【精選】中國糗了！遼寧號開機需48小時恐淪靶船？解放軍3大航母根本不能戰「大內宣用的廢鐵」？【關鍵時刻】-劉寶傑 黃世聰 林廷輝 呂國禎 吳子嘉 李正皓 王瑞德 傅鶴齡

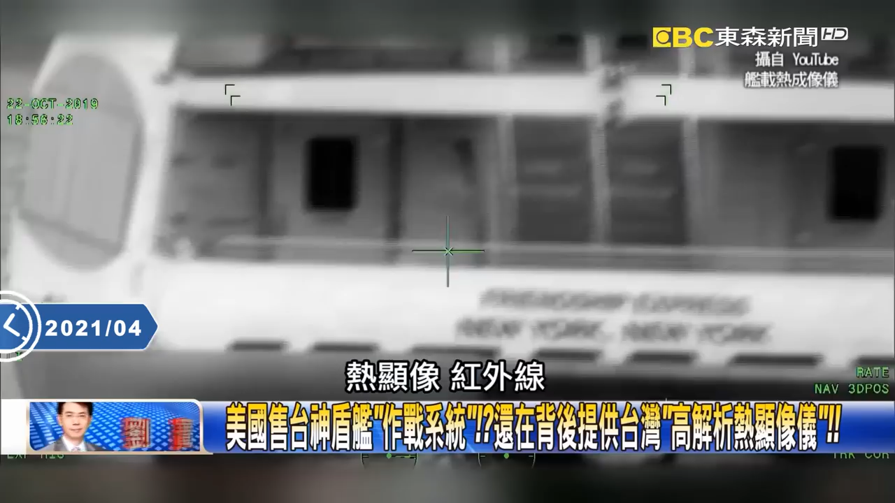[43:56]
项喉外线各式的系统你知道吗我们都没有注意我们的海军有热险项对我们全部没有注意
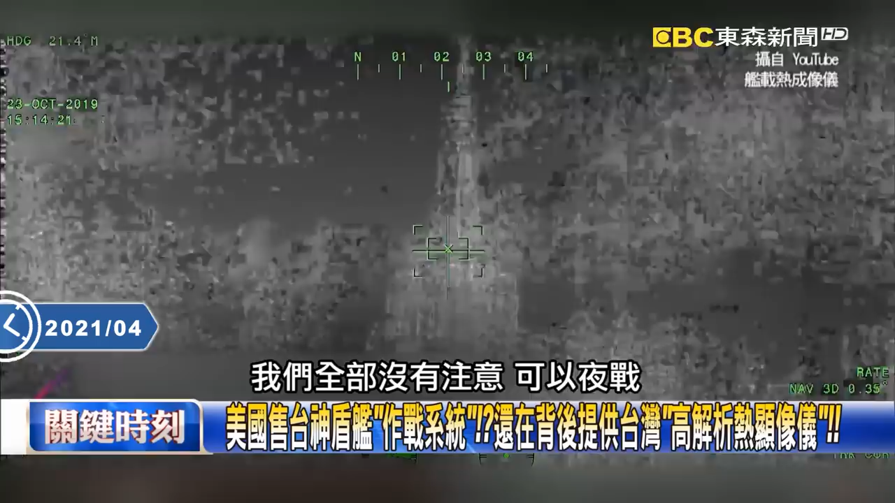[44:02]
我们之前谈到这个热险项是谈到什么是谈
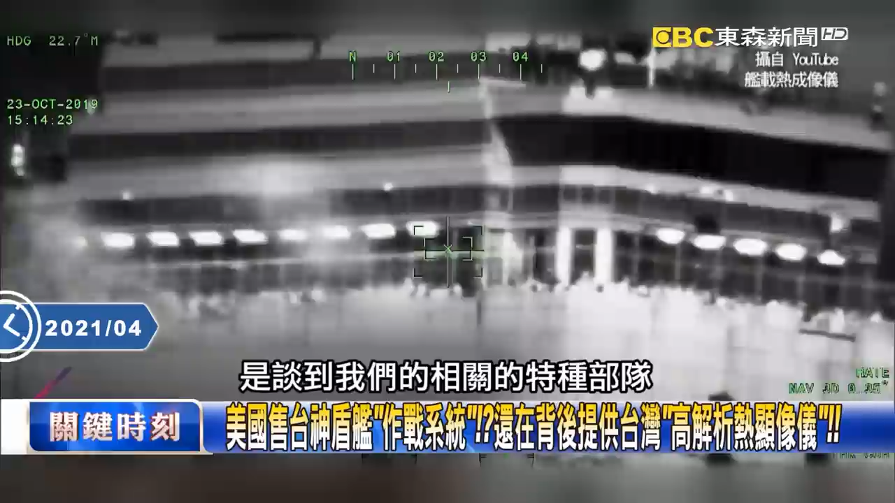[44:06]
到我们的相关的特种部队然后加
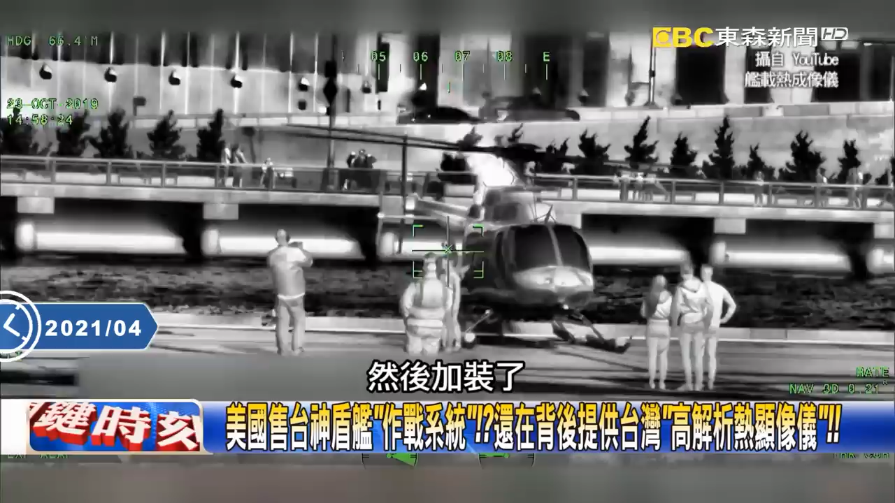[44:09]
装了在他们的那个突袭快艇上面加装热险项仪嘛我们是谈到这个嘛 对不对就没想到
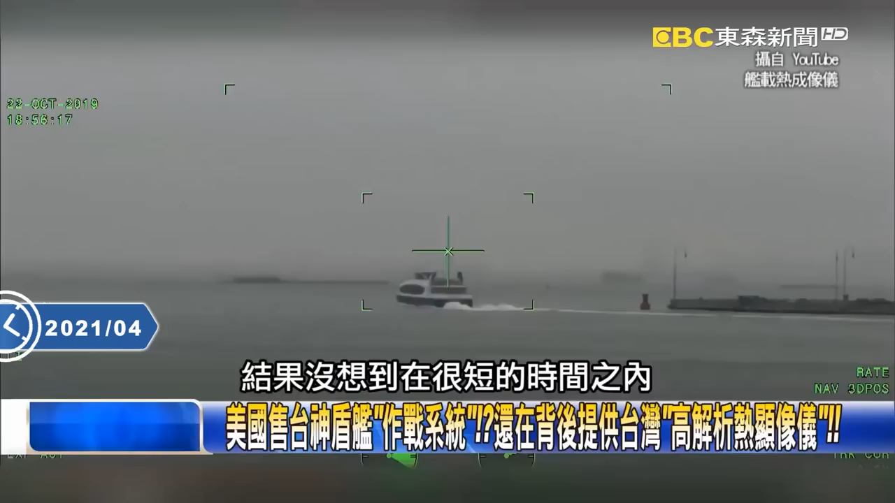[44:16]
在很短的时间之内热险项系统全部在我们的军舰里面都装了所以海军包括
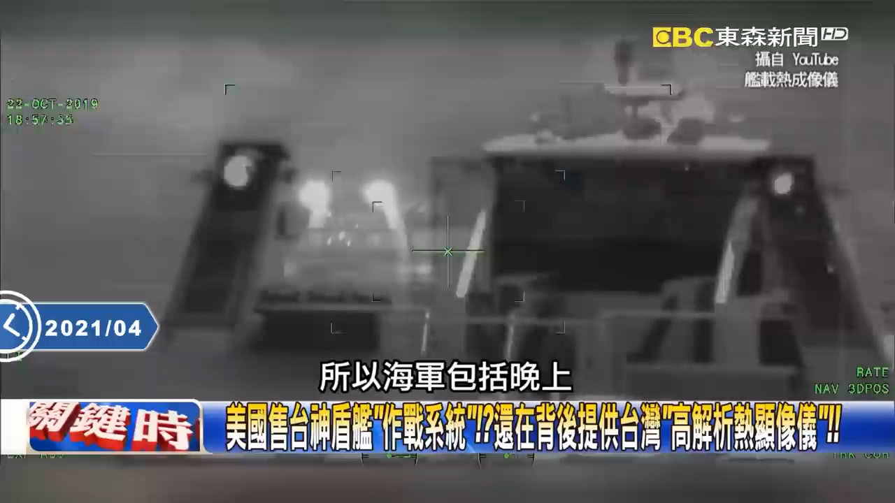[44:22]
晚上绝对不是看不见那请问你谁卖
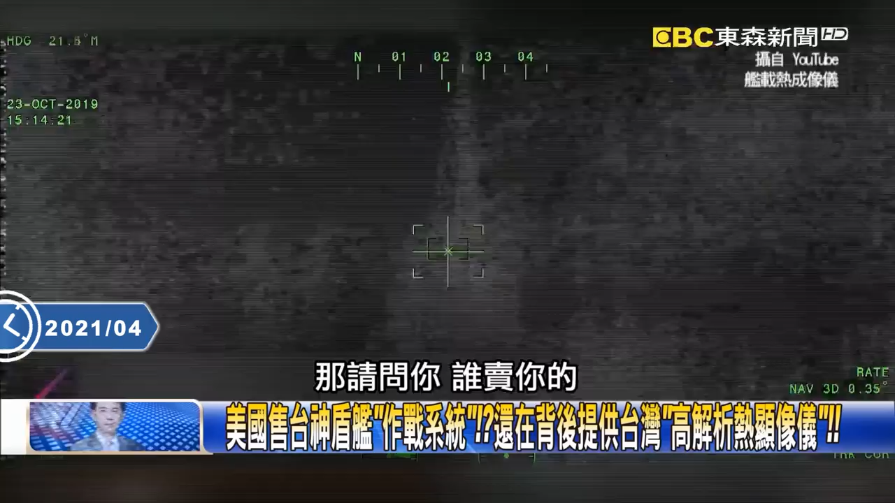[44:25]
你的请问你全世界拥有这个军舰上面热险相关的系统是